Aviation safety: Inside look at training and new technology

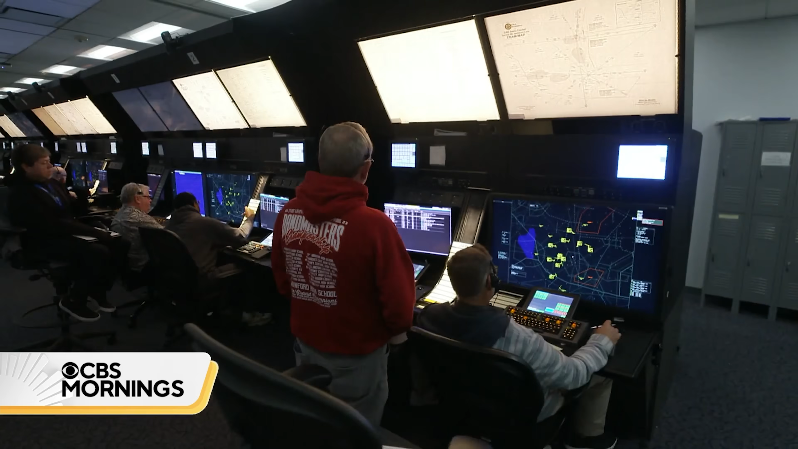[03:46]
November 825 X-Ray Romeo. The students in this room hope to be the next generation of air traffic controllers.
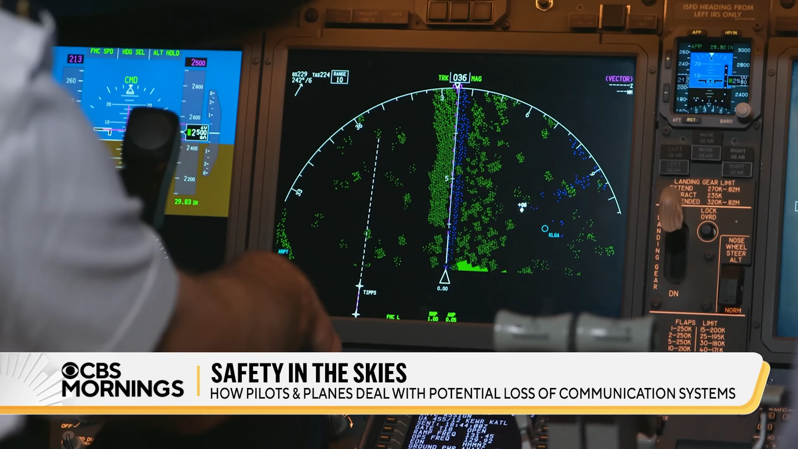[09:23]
All airliners also have an onboard collision avoidance system known as TCAS that's scanning the skies for other planes. Traffic, traffic. So now I'm going to stop everything that I'm doing.